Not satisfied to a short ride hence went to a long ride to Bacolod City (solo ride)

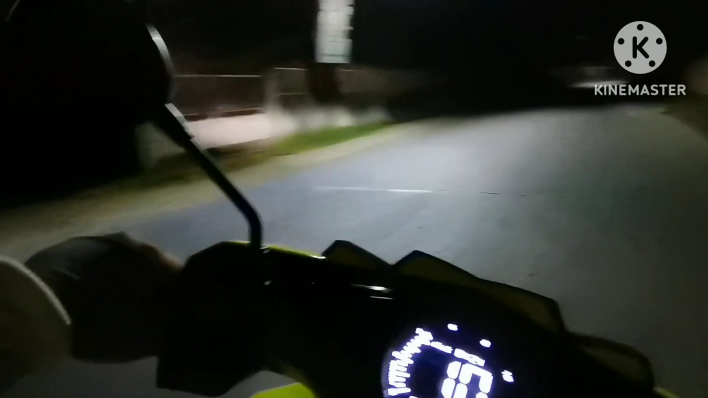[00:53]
So early in the morning, walang tao sa taan. So, nandito na kami sa main road papuntang Cebu, Lan.
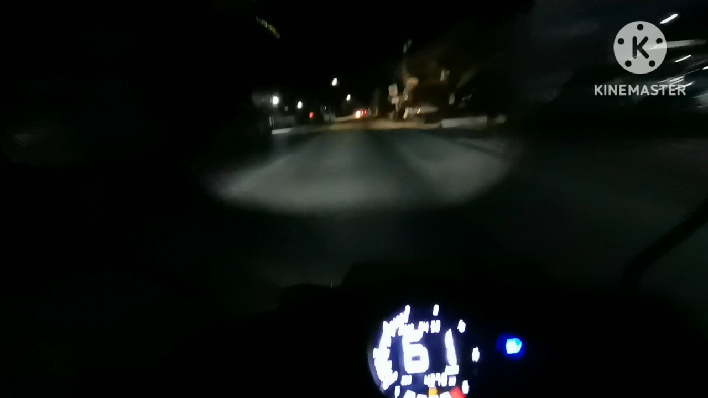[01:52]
Magmaniho ako sa laging alert ako sa daan kasi minsan motorsiklo sabi niyo ay daw may
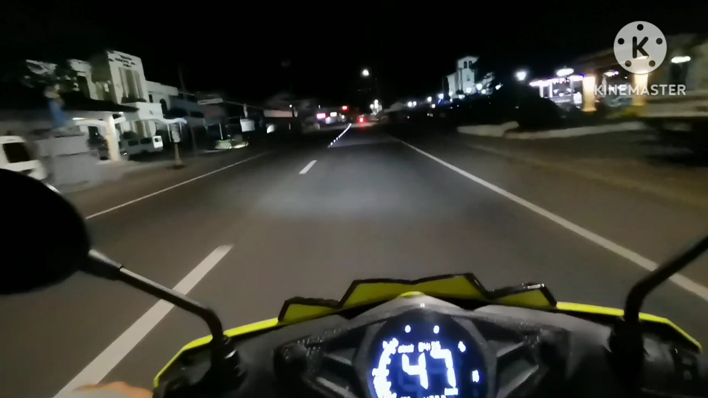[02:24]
asol daw Rumble Street na okay. Slow down yan yung grabe yung problema dito tapos
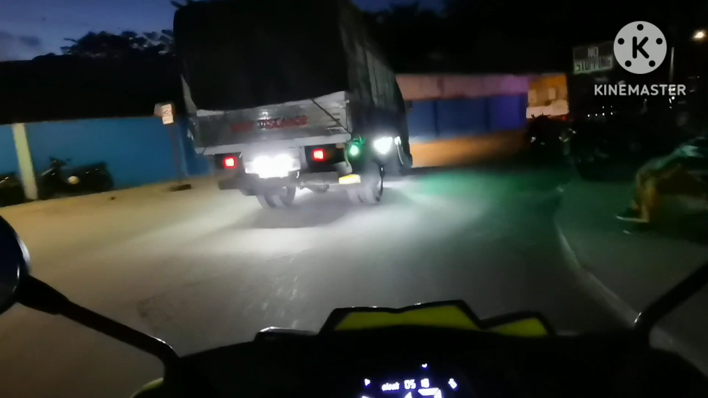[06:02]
sa Diversion Road. Wala naman may share ako kung anong itsura yung road na yun pag early in the morning or madaling araw.
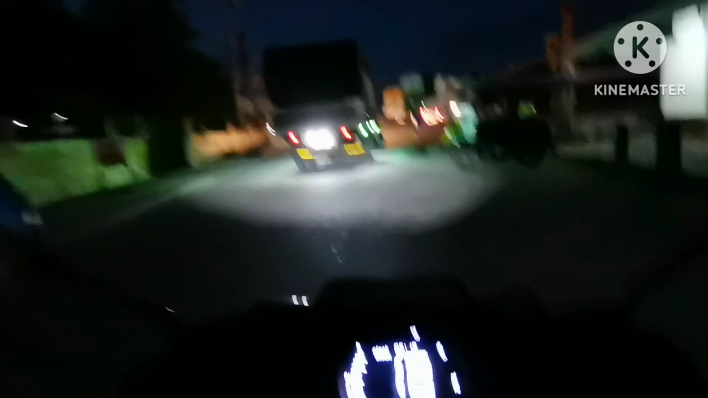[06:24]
Delikado rin may biglang tumawid na mga aso. Kaya careful tayo.
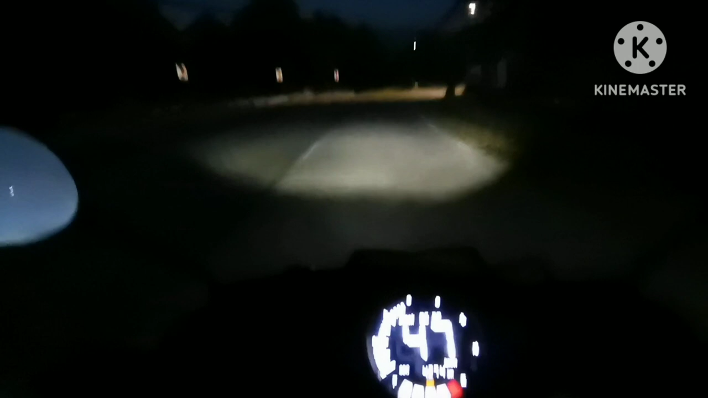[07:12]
Lumampas ako. Itong hindi tayo kabisado sa daan. Minsan lumampas tayo. So, ingat tayo. Balik tayo. So, yun ang area.
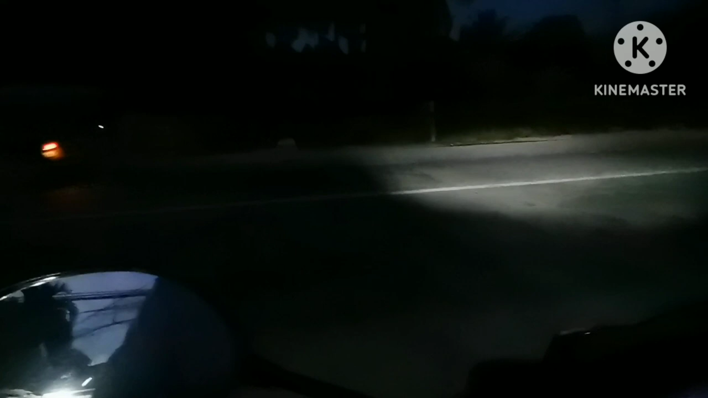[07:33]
Yan. So, tayo. Yung isang motorsiklo na ano, naligo. So, dito na, papasok na ako sa tawag namin Diversion Road.
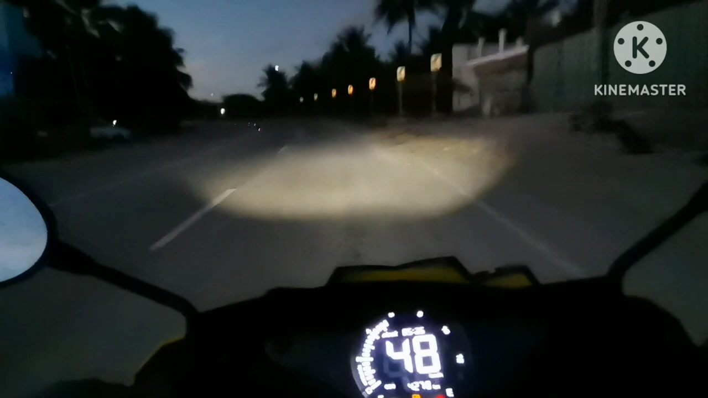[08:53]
Mga around 4 months din ata yun or 3 months. Tumakbo siya na mga 84, 83. So for safety, ganito nga speed okay na sa akin. Makaya ko na i-control. Kasi pag sobrang bilis, pag tapos may biglang tumawid na aso, yan tayo magka-problema. Dito mo maramdaman yung liko-liko. Then, yan. Wala ko nakitang signboard na may crossing.